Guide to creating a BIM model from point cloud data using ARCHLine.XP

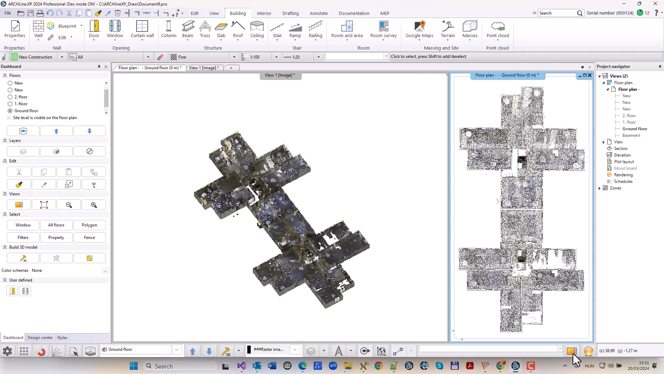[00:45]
First, we filter out the points above the horizontal plane representing the ground floor layout.
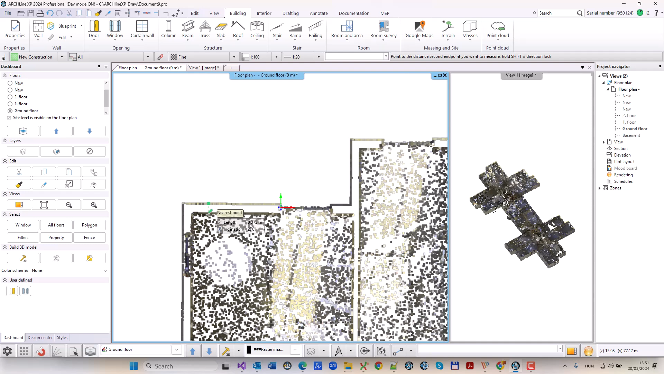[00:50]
We then update the point cloud representation on the floor plan before we start tracing the exterior walls.
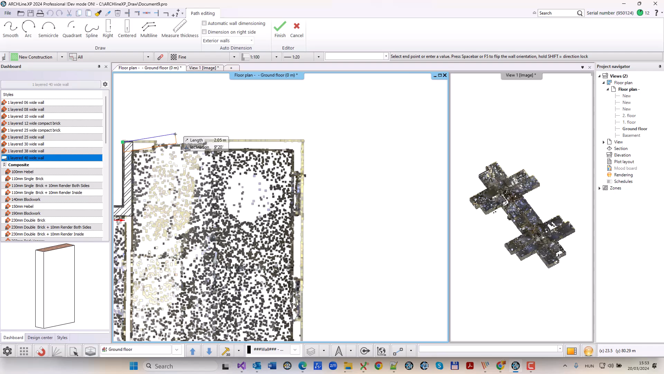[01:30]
First, I enter the starting point of the up and then I move the cursor towards the end point. The current length value is displayed in the cursor input field,
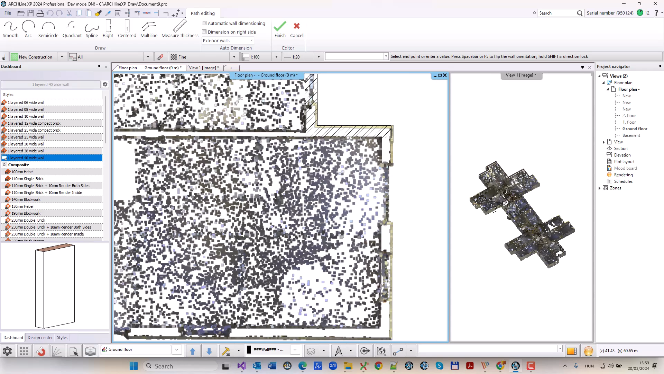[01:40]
now I can click on the end point or press tab and type the length value in the cursor input field and press enter.
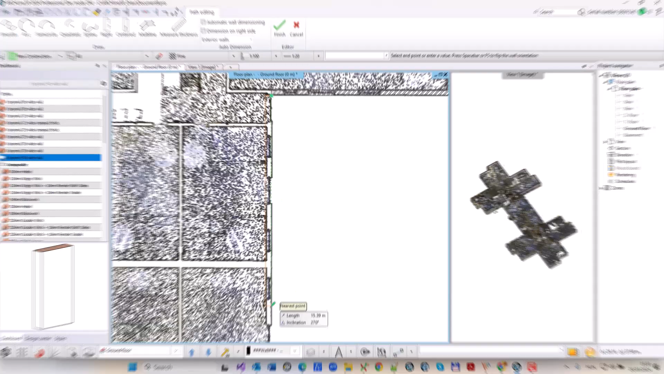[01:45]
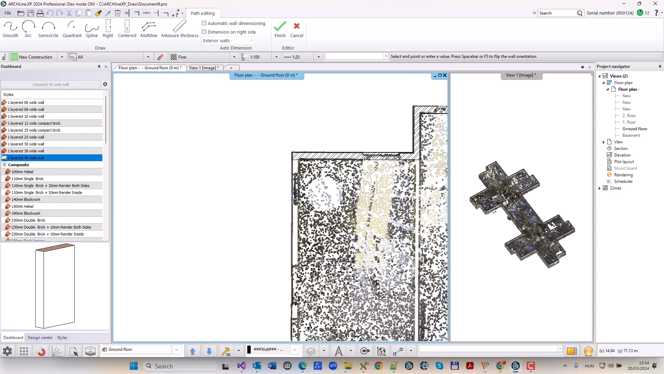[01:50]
I temporarily hide the point cloud on the 3d view so I can focus on the walls.
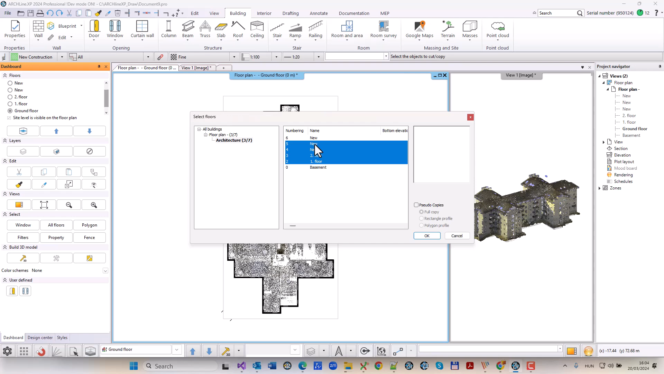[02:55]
I copy the elements of the ground floor to the other levels.